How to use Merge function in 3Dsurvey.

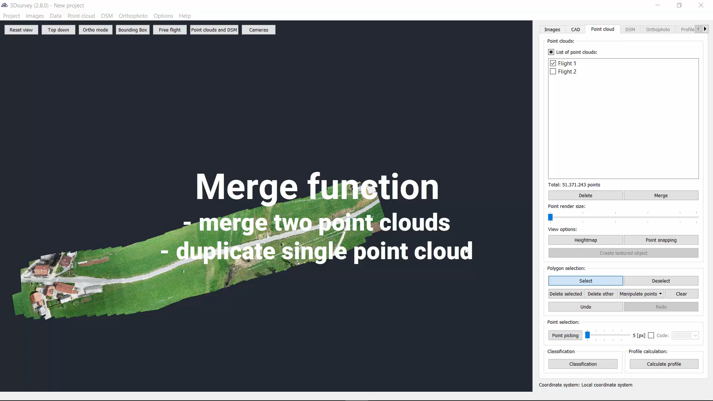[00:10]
Today I'd like to show you the Merge function in 3D Survey. With Merge function you can join two
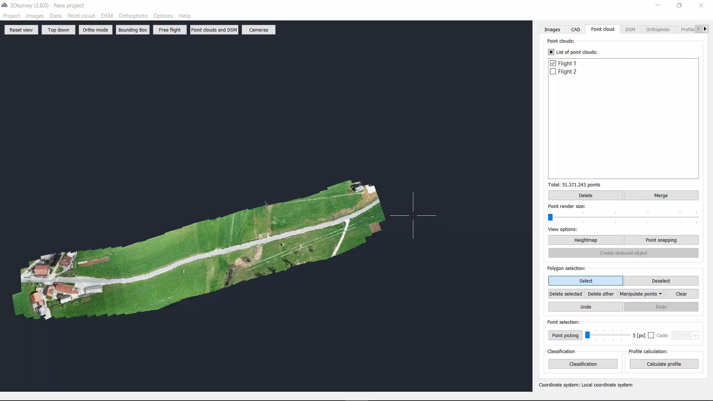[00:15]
point clouds or duplicate a single one in case you have selected just one point cloud.
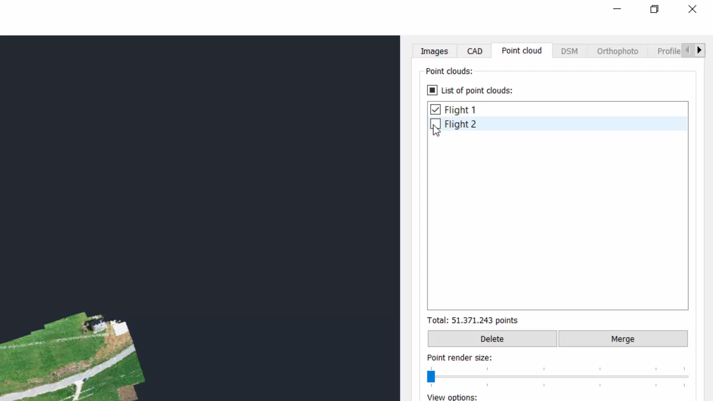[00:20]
So here we have flight one and flight two. As you can see from the point cloud, they overlap really well and in case you would like to join these two point clouds, click on Merge.
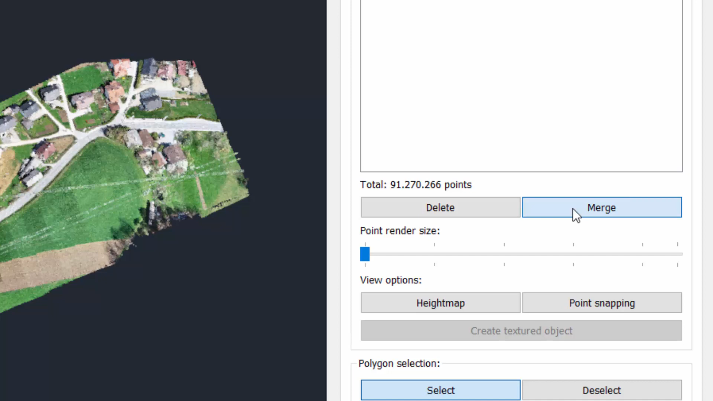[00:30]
It will take few seconds because we have around 90 millions of points and as a result you will get a single point cloud with the flight one and flight two together.
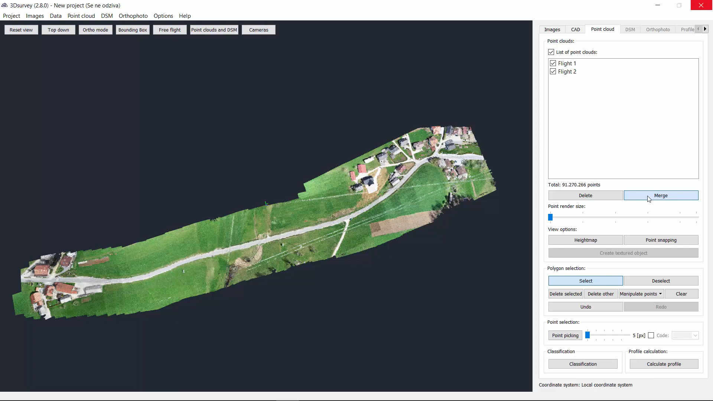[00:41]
We can see the result in 3D window and in the list of point cloud where the third point cloud was created, flight one plus flight two together.
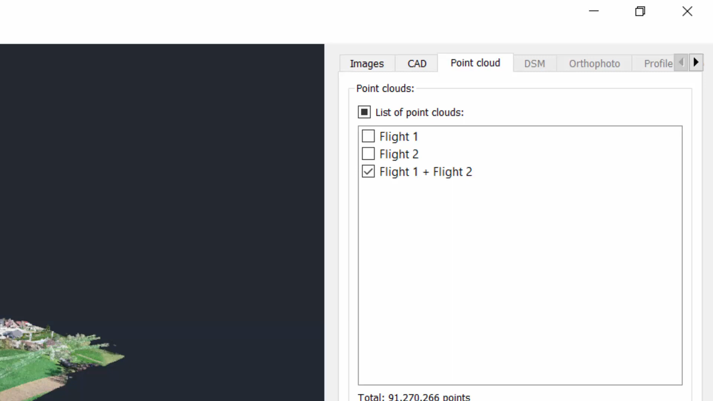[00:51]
Another option to use the Merge function is in case you have selected just the single point cloud and you click on Merge, you actually just duplicate the point cloud. In the list of point cloud will appear new point cloud with the same name. Why using this function? If you would like to do the manipulation on point cloud and keep the original one, this is the function you could use.
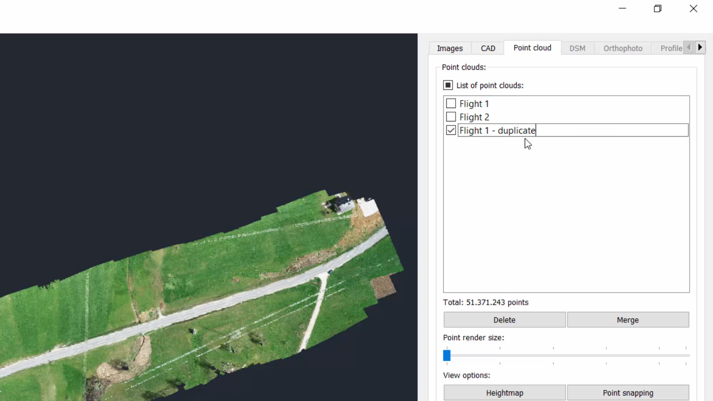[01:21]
I will just rename the new one as duplicate and now I can start with point cloud manipulation. For example, select my area of interest, go to point cloud manipulation, select height 2 or increase height plus 10 meters.
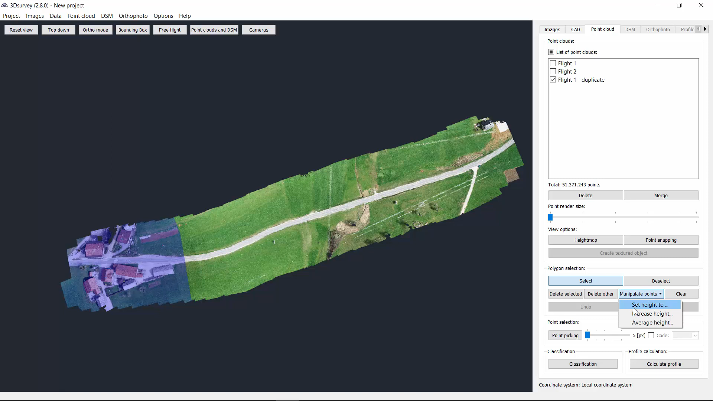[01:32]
As you can see it here, we did the manipulation on our duplicated point cloud,
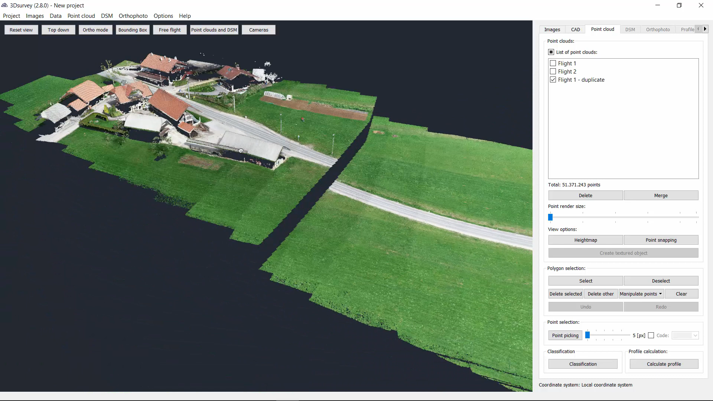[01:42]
but if I select also the original one from the point cloud list, we can see that the original data was not changed.